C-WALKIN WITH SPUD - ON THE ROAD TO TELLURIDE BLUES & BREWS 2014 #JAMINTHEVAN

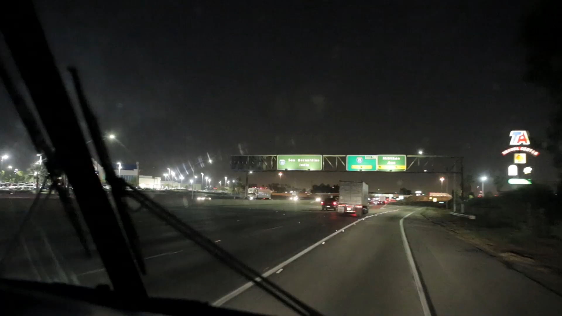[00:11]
We're leaving the Los Angeles area, driving right down the 10, straight to Colorado.